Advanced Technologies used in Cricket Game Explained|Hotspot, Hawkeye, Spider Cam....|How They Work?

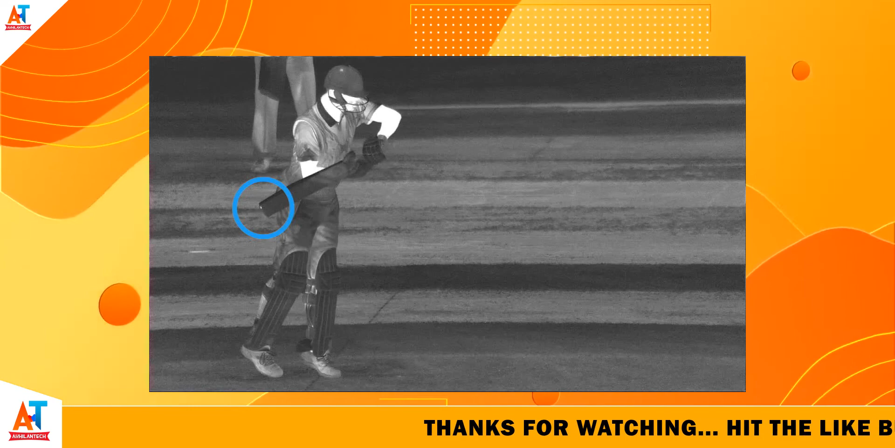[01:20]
portion will be shown in the white color this technology helps the cricket management to understand whether the ball has hit the bat or not